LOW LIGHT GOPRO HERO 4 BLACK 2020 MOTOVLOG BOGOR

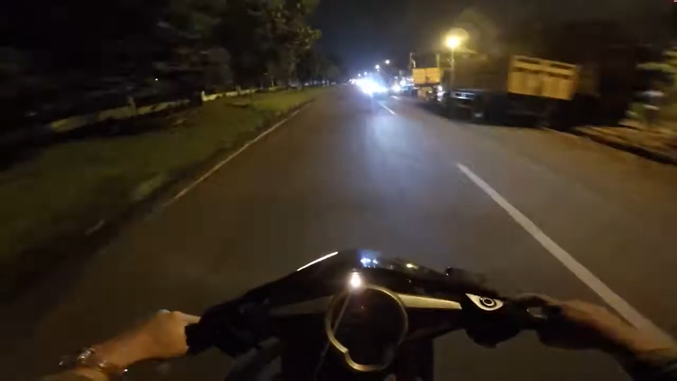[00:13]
balik lagi di channel gua. Jadi kali ini gua lagi pengen ngetes low light-nya GoPro Hero 4 Black. Menurut kalian bagus apa enggak? Kalian bisa nilai lah. Untuk mic-nya ini gua pakai yang ini ya, pakai mic eksternal gitu. Jadi tinggal colok. Kalian bisa nilai bagus apa enggak. Nih gua lewat jalan yang gelap-gelap juga.
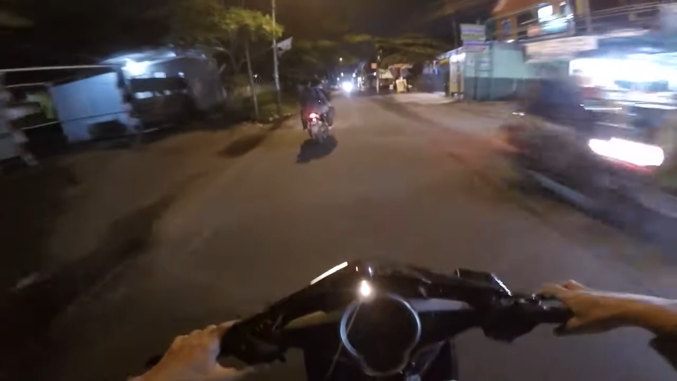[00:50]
Gila, ada yang boti nih, mengerikan. Sebenarnya kemarin gua udah ngetes slow light-nya, cuman settingannya kemarin belum bener. Jadi ini gua udah settingan yang low light ya. Menurut kalian terang apa enggak gua nggak tahu nih.
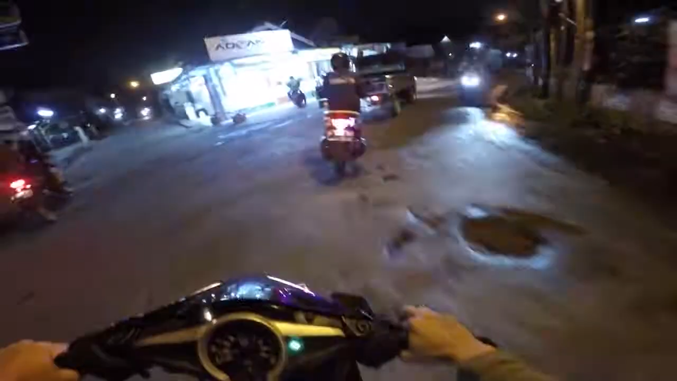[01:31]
Tuh ada mobil, ada motor, lampu sennya biru, kalian bisa lihat. Goblok sekali. Kenapa warna itu? Kan harusnya warna kuning. Silauin mata aing anjing. Goblok.
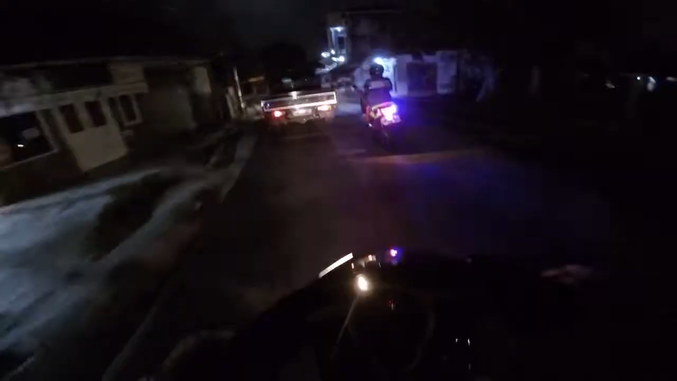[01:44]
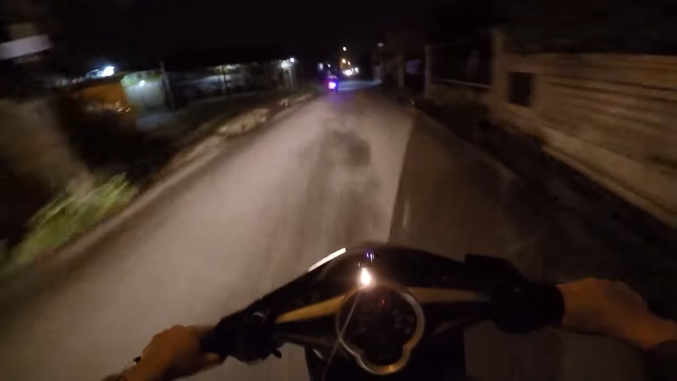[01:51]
Coba kita lihat. Ini kondisinya gelap banget di sini.
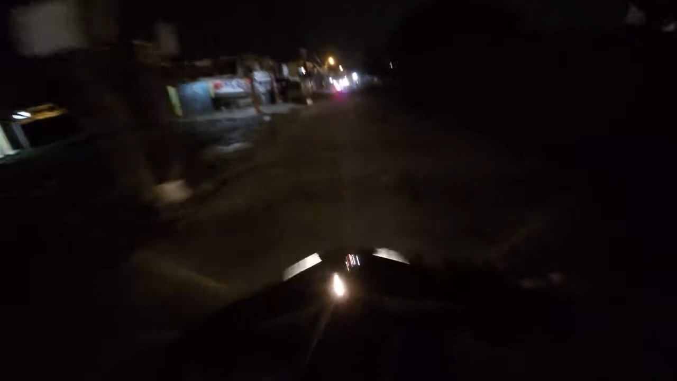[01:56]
Apakah kalian masih bisa melihat? Kondisinya kayak gerimis kecil-kecil gitu ya.
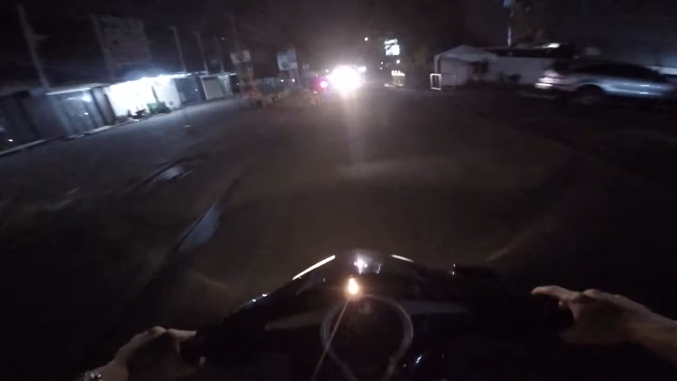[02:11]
Gue ngeri hujan nih anjir. Sa, hujan gak sa? Gerimis loh. Hah? Aku gak bawa jas hujan anjir.
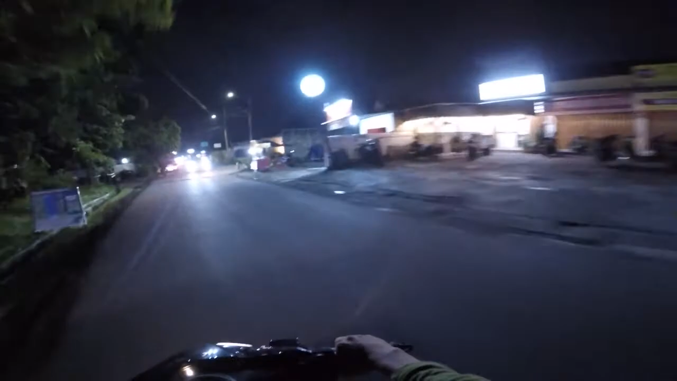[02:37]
Aduh. Kondisinya agak terang nih.
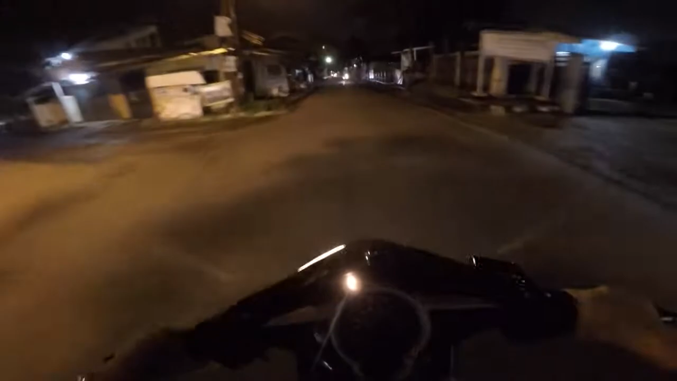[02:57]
Ini kondisinya rada-rada hujan kecil-kecil ya. Gue ngeri GoPro gue kena air anjir. Kan gak ada ganti air GoPro Hero 4 man.
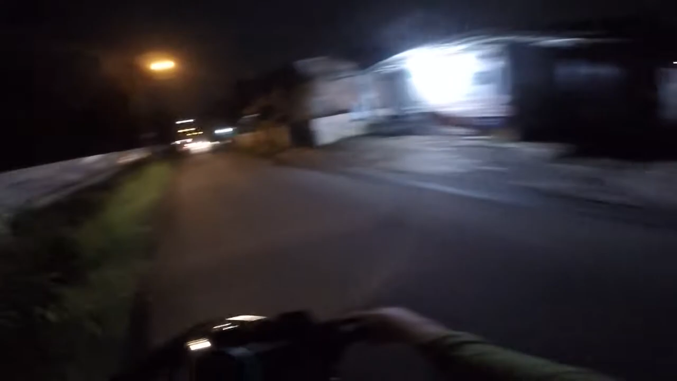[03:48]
Stabilizernya nggak ada, ini image stabilizernya masih manual pakai kepala.
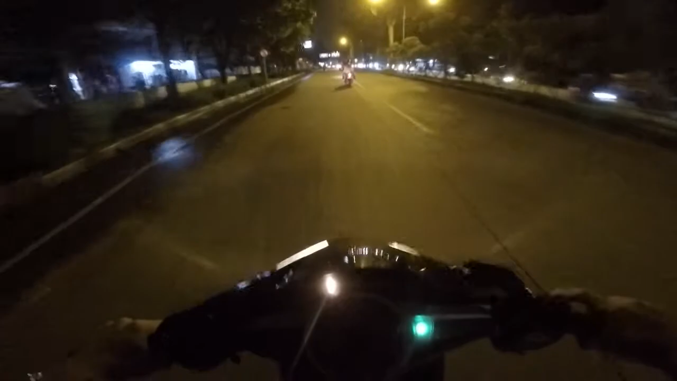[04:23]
Lihat KFC-nya kelihatan nggak? Kalau kelihatan berarti ya bagus, kalau enggak ya berarti kocak.
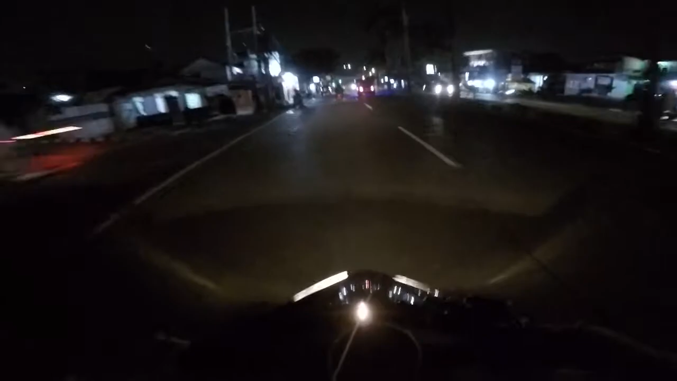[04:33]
Ini tinggal belok kiri. Jadi ini pengen ke arah kampus gua, UNB Nusa Bangsa.
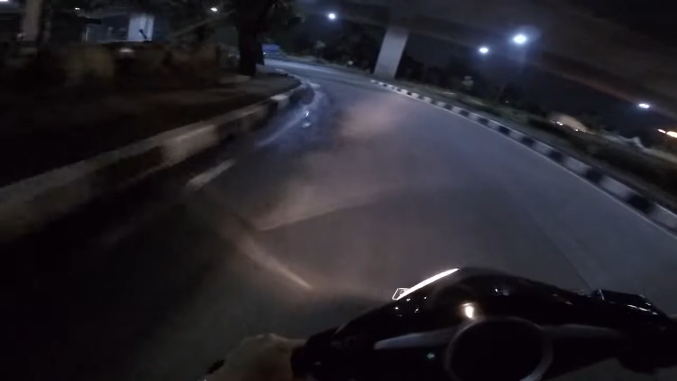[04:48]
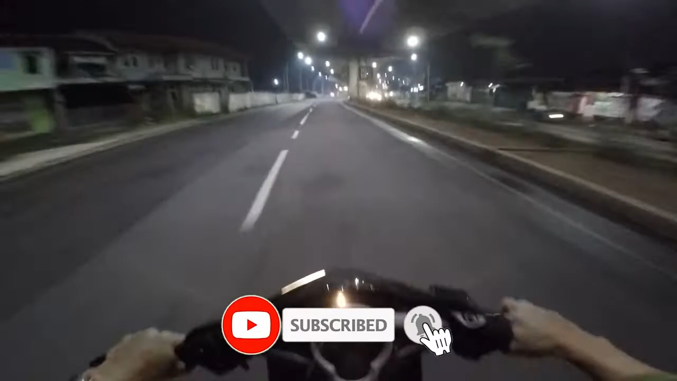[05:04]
Kalian bisa lihat nih kayak Antasari. Ini tuh
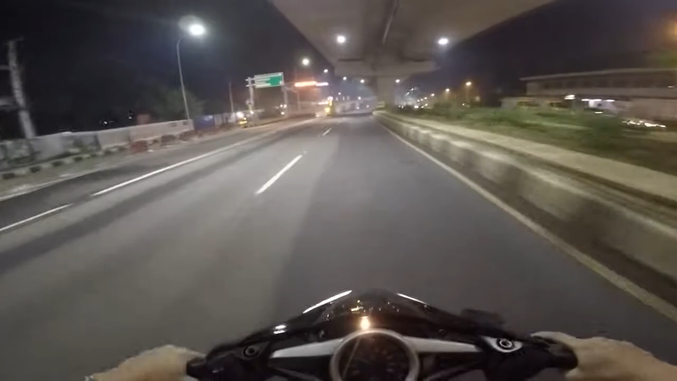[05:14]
itu jalan Soleh Iskandar ke arah Salabenda. Tuh kalian bisa, keren. Ini udah ditutup sah itu. Kalian bisa lihat enak kan nih, jalannya kayak ini ya, Antasari, anjay. Cuman bumpy banget ini jalan. Tuh kalian bisa lihat low light-nya kayak gimana, bagus apa enggak, bisa komen di bawah.
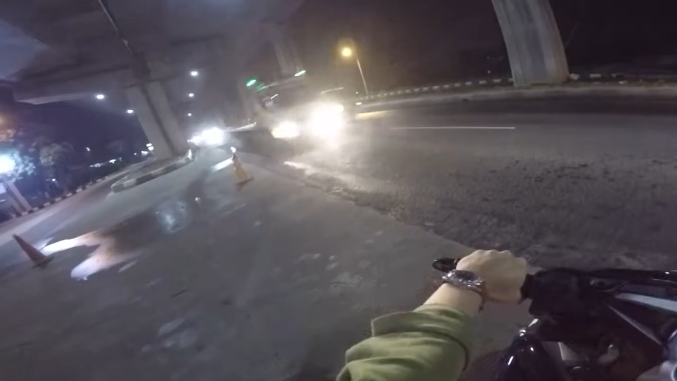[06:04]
Ini serem banget ya di sini tuh, kalian harus hati-hati kalau sini tuh jalannya
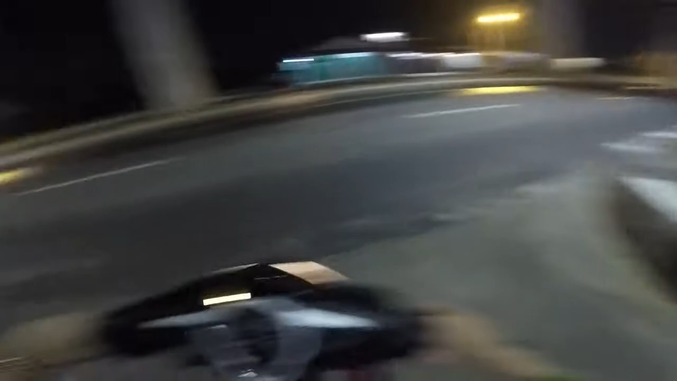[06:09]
pada ngebut-ngebut ya, gua aja ngebut sih goblok.
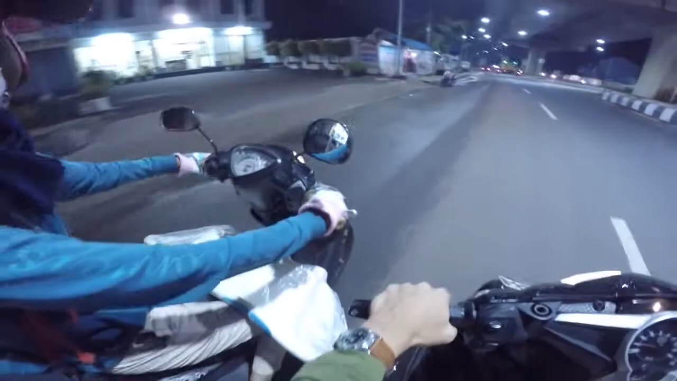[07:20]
Bebas. Bebas aja. Ya, kena lampu merah. Kalian bisa lihat lampu merahnya bagus apa enggak warnanya?
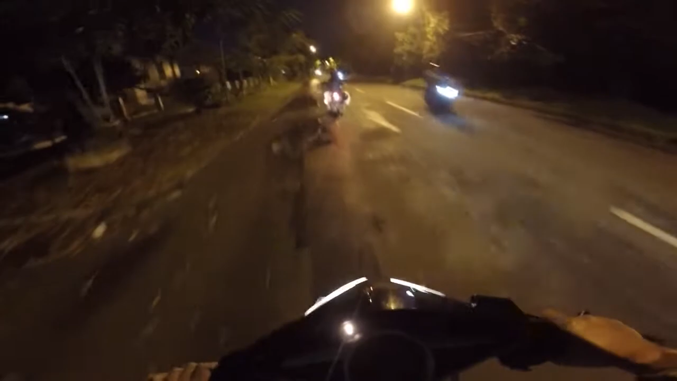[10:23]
Ini konon ini tuh tempat angker ya. Jalan angker. Sebenarnya bukan angker. Orang-orangnya goblok tuh enggak?
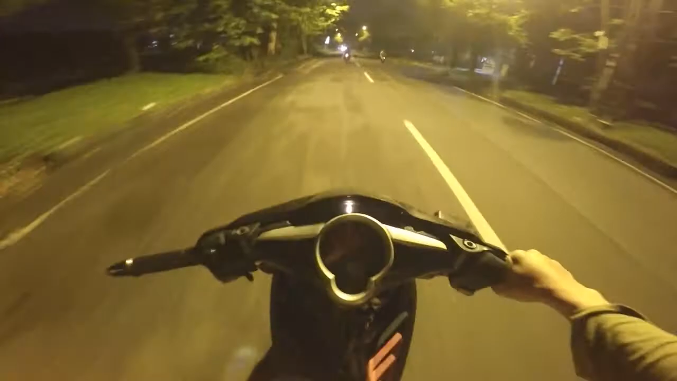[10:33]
Maksudnya orang udah hati-hati nih, tapi banyak orang-orang yang goblok gitu. Bikin orang celaka. Apalagi yang keluar dari gang kayak gini nih. Dia tuh kebanyakan enggak ngelihat kanan kiri, langsung nyelonong.
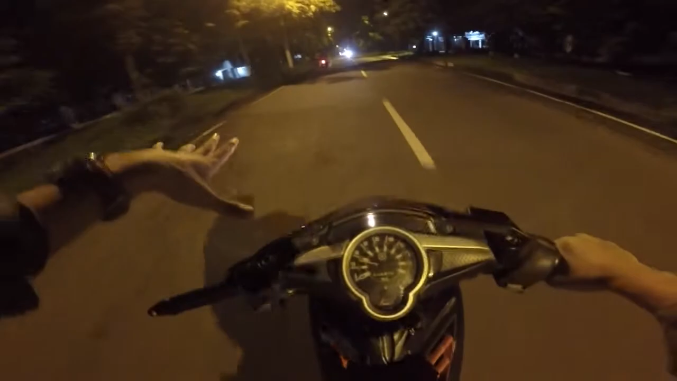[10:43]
Itu tuh orang-orang goblok kan. Tuh kayak gitu tuh, anjing. Udah tahu ada marka jalannya, tetap aja ini apa sih namanya tuh ngelewatin tolol. Ya boleh sih ngelewatin, tapi langsung balik lagi gitu kalau buat nyalip anjing.